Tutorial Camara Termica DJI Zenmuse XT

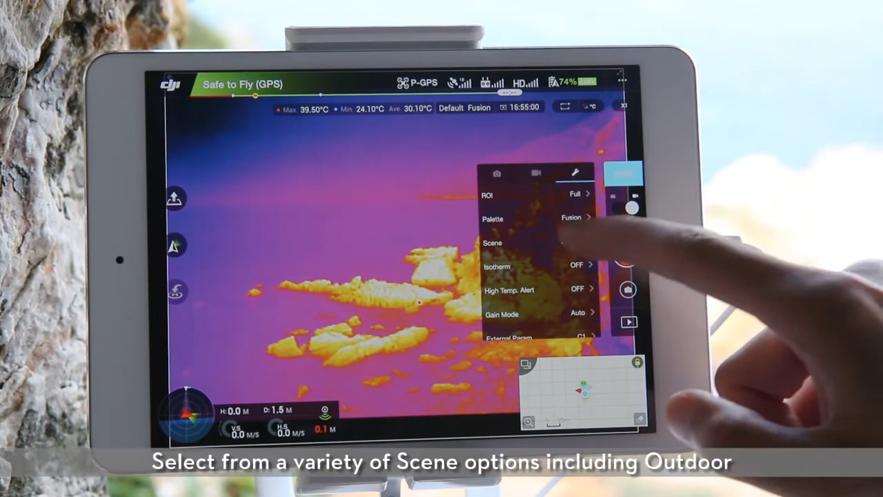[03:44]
On screen: max 39.50°C, min 24.10°C
Select from a variety of scene options including outdoor, indoor, sea, and user defined.
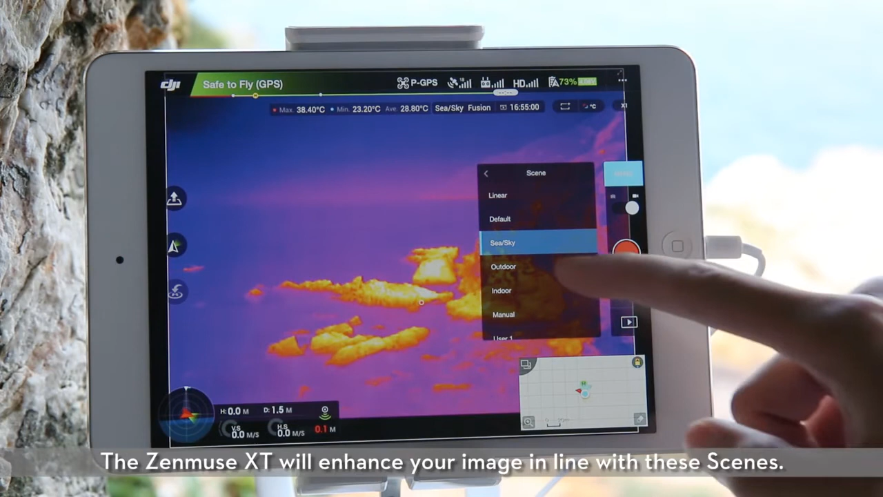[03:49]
On screen: max 38.40°C, min 23.20°C
The Zenmuse XT will enhance your image in line with these scenes. You can also adjust camera settings manually.
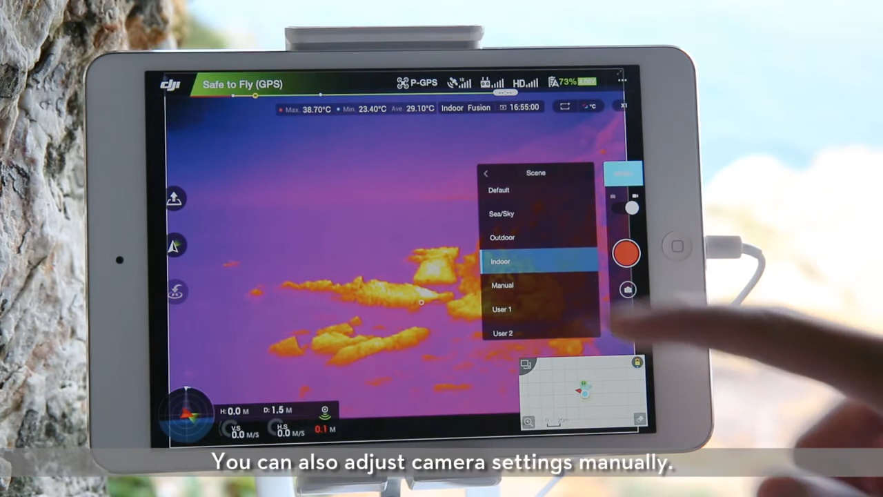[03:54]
On screen: max 38.70°C, min 23.40°C
Use the three user defined options to adjust and save a scene setting. Temperature alert.
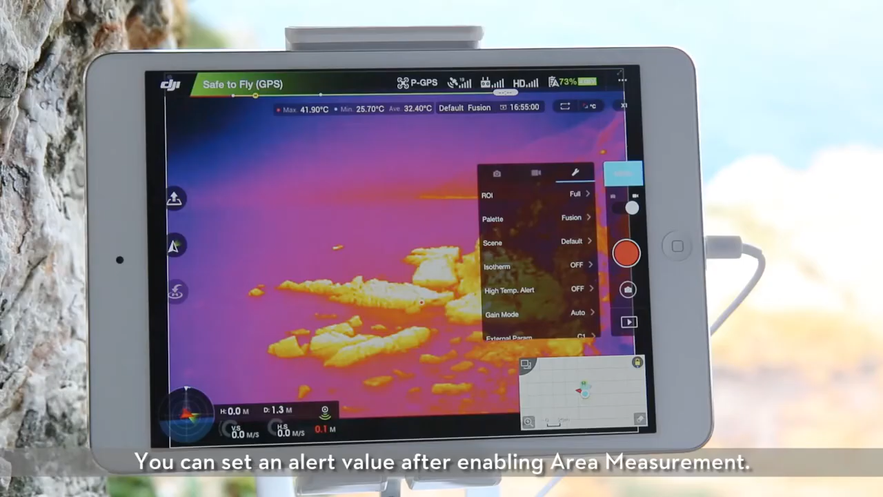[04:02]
On screen: max 41.90°C, min 25.70°C
You can set an alert value after enabling area measurement. When the highest temperature in the selected area exceeds this level, a notice will appear in the DJI GO app.
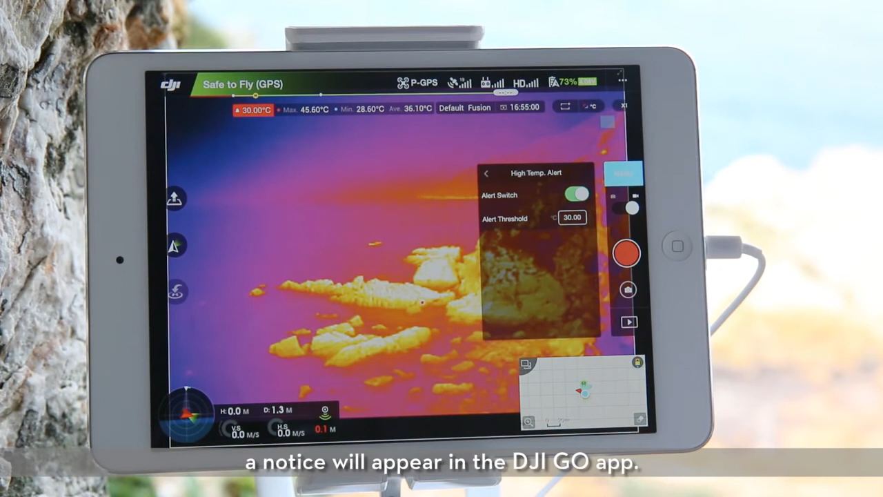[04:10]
On screen: max 45.60°C, min 28.60°C
For applications in search and rescue, inspection, and more,
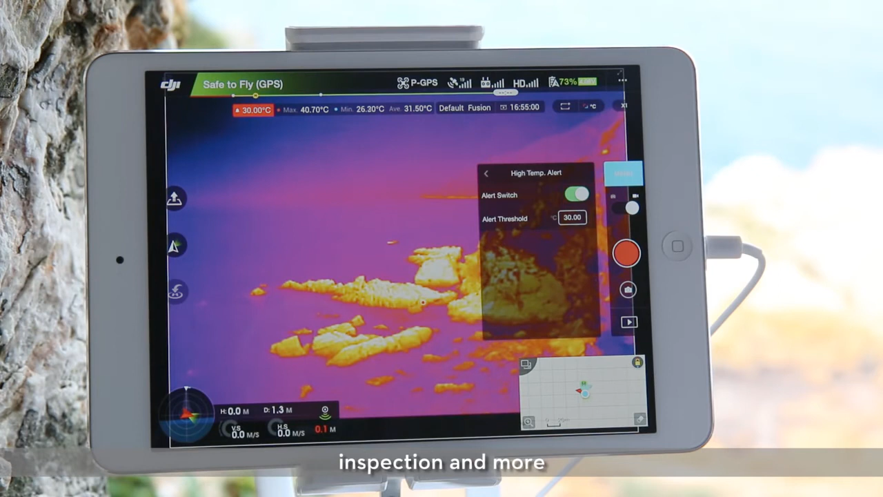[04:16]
On screen: max 40.70°C, min 26.30°C
this function greatly helps you reduce mistakes and improve efficiency at work. Isotherm.
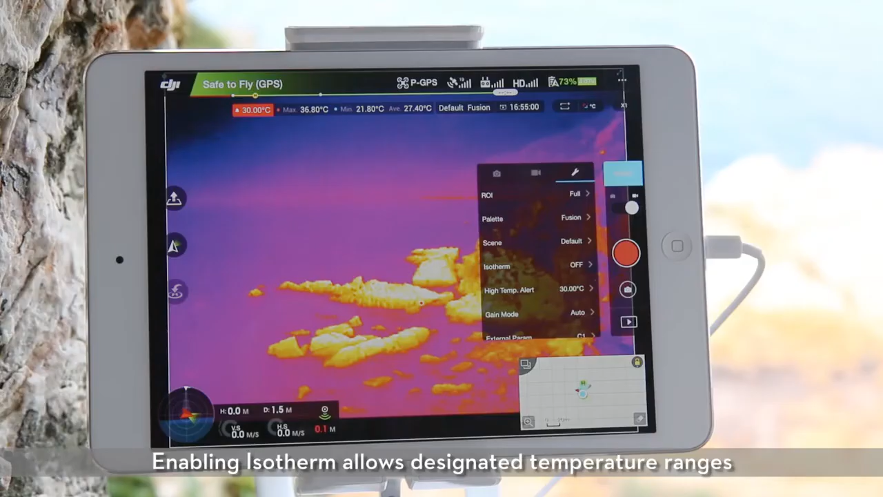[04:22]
On screen: max 36.80°C, min 21.80°C
Enabling isotherm allows designated temperature ranges to be represented with different schemes.
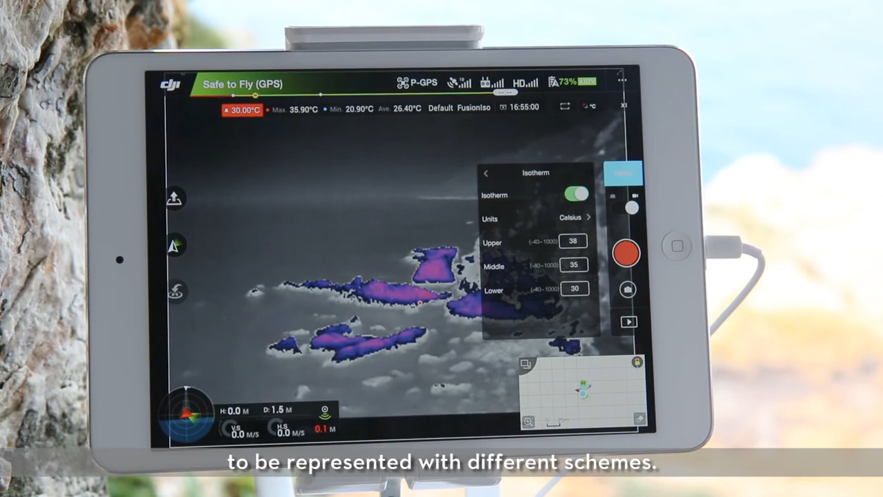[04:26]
On screen: max 35.90°C, min 20.90°C
Individual isotherms are separated by upper, middle,
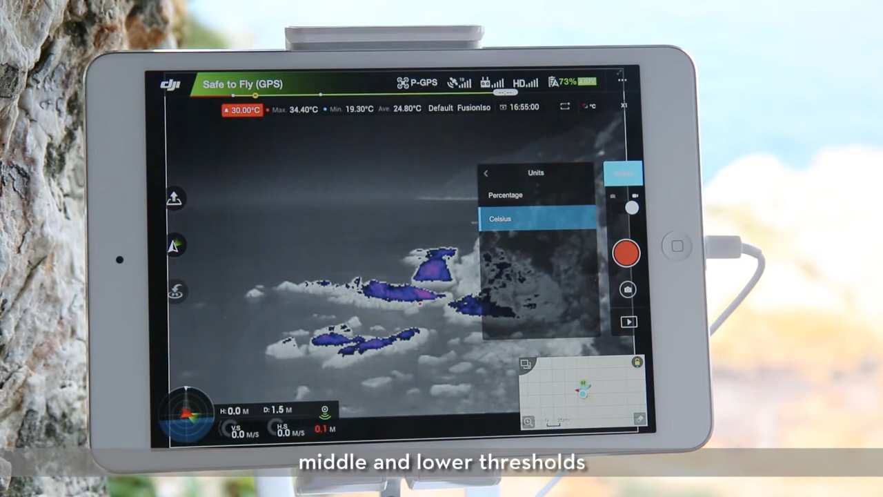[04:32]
On screen: max 34.40°C, min 19.30°C
and lower thresholds which have a value in percentage or temperature. Gain modes.
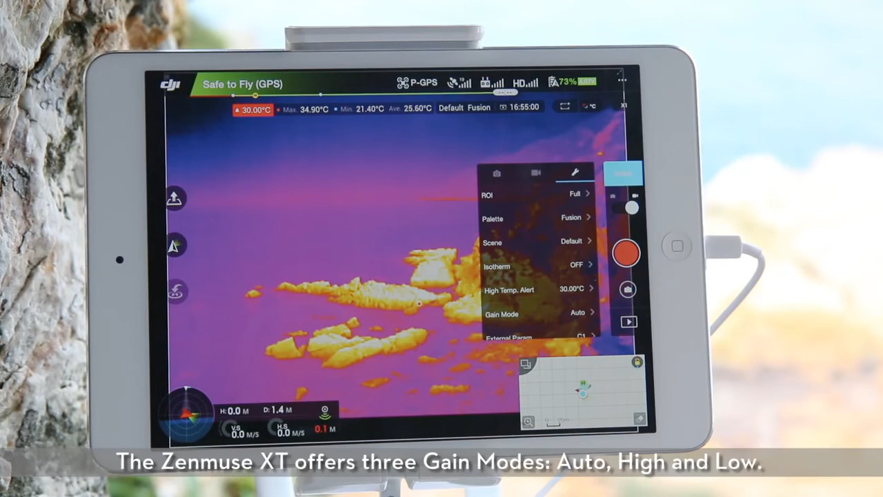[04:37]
On screen: max 34.90°C, min 21.40°C
The Zenmuse XT offers three gain modes. Auto, high, and low.
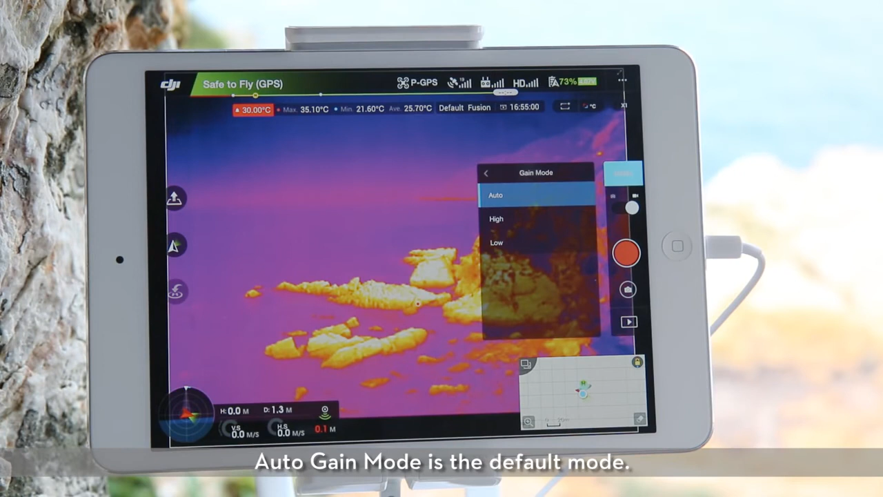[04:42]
On screen: spot 30.00°C, max 35.10°C, min 21.60°C
Auto gain mode is the default mode. When selecting high gain mode, the camera covers a smaller temperature range but is more sensitive to temperature differences.
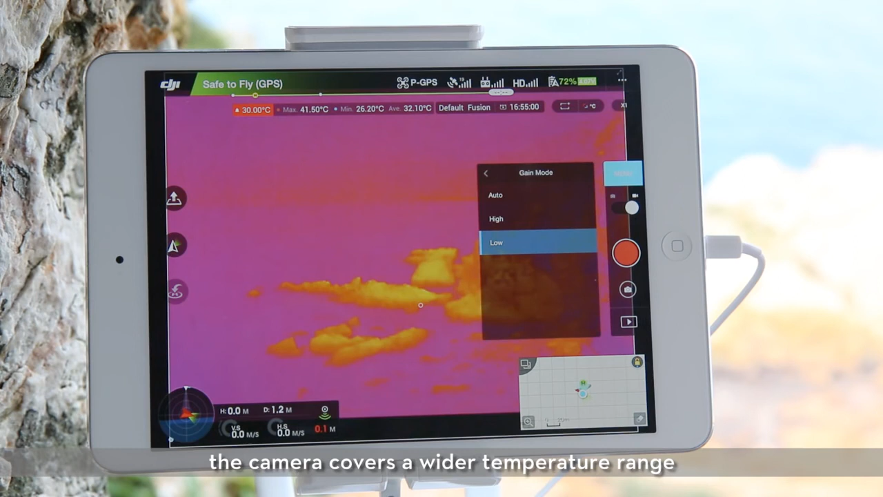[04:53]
On screen: max 41.50°C, min 26.20°C
External parameters. The Zenmuse XT radiometric allows you to set external parameters such as background temperature,
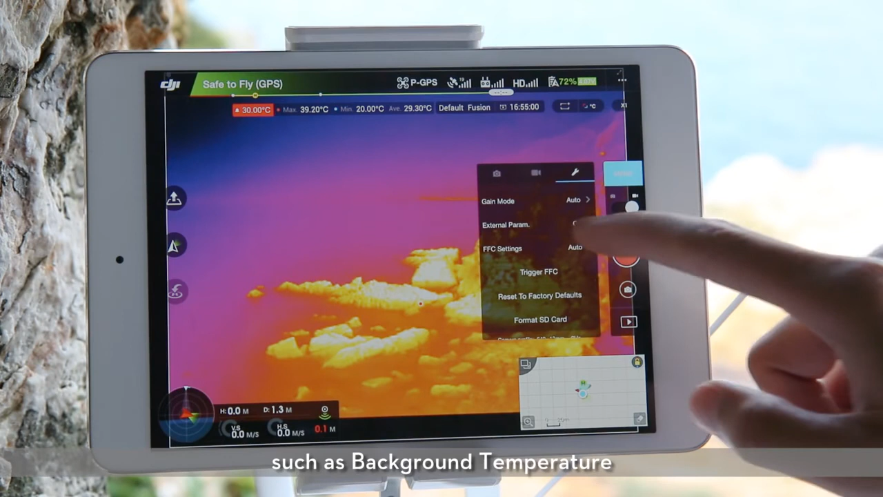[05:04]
On screen: max 39.20°C, min 20.00°C
scene emissivity, etc. according to your needs to improve temperature measurement accuracy. FFC calibration.
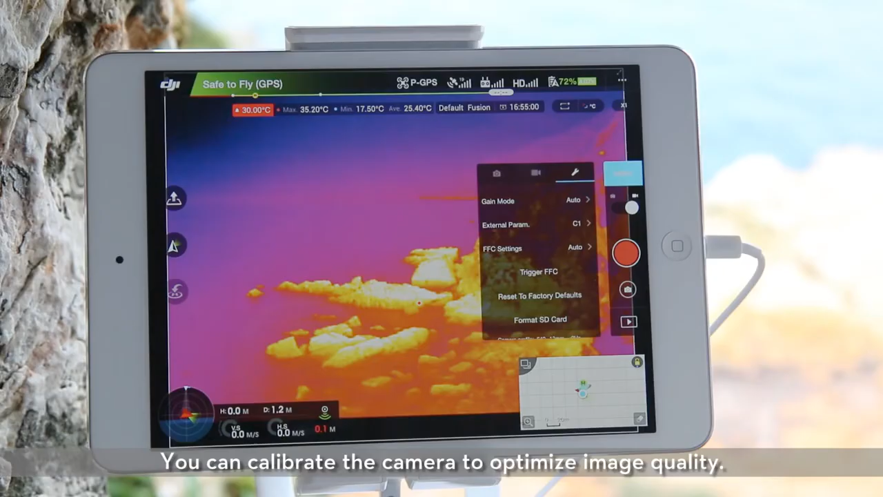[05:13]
On screen: spot 30.00°C, max 35.20°C, min 17.50°C
You can calibrate the camera to optimize image quality. Choose between manual FFC calibration and auto FFC calibration.
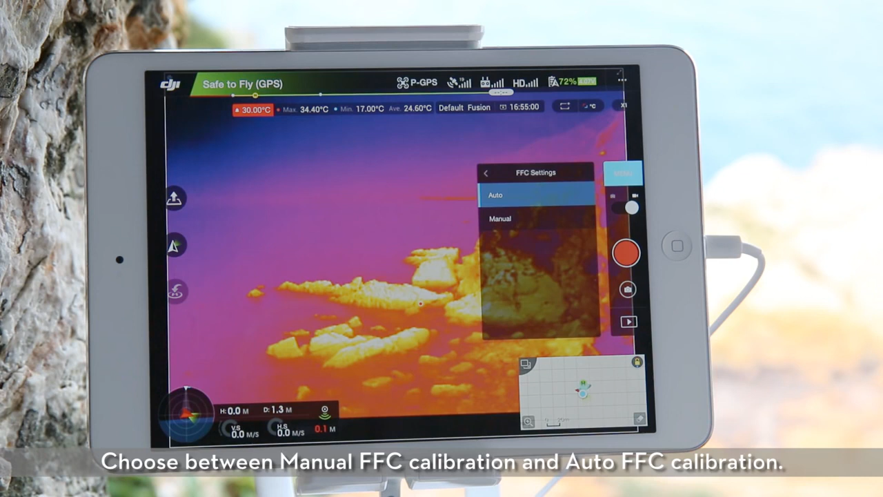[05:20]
On screen: spot 30.00°C, max 34.40°C, min 17.00°C
Now you know all you need to operate the Zenmuse XT.